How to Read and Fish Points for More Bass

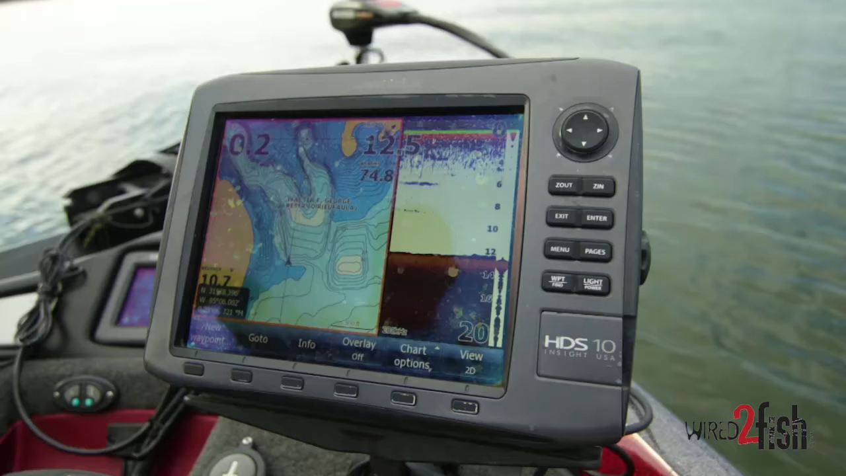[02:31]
that you're throwing to the bank a lot of times it's an underwater point but right here I mean it's just clear as a bell that you've got a deep water little channel of gut coming out of the back
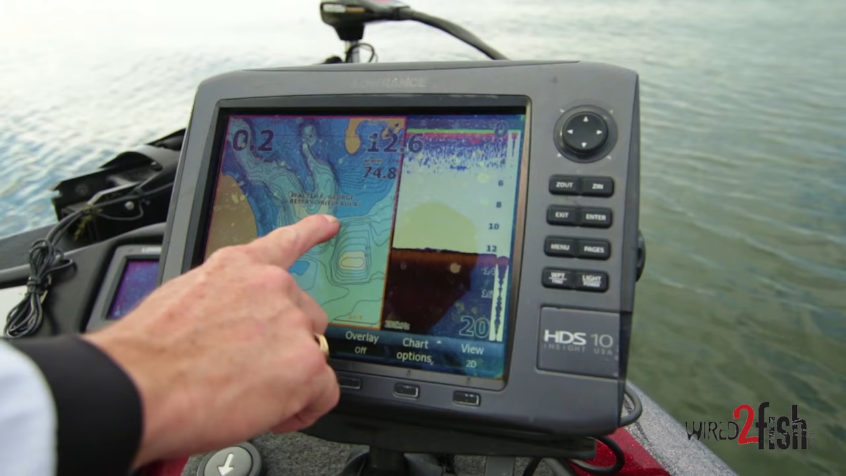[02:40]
of this pocket that swings up close to this point right here and that's one of the key places to catch him anytime you see those tight contours and